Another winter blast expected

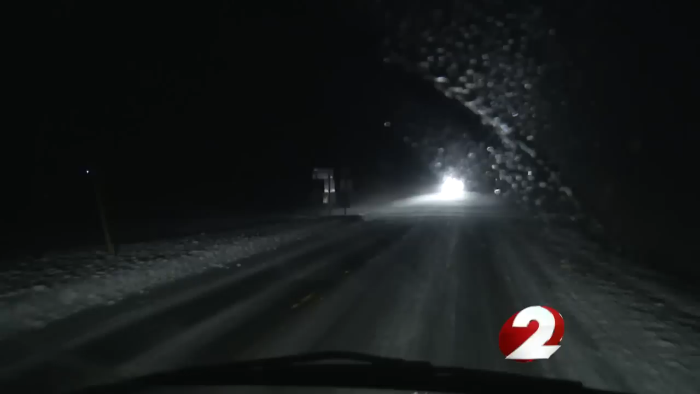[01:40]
Spittler says a four-wheel drive vehicle is necessary on nights like these because blowing and drifting snow created dangerous driving conditions. Definitely on the back roads, there's a solid sheet of snow. Driving really, really slow. Probably about 20, 30 miles, like max.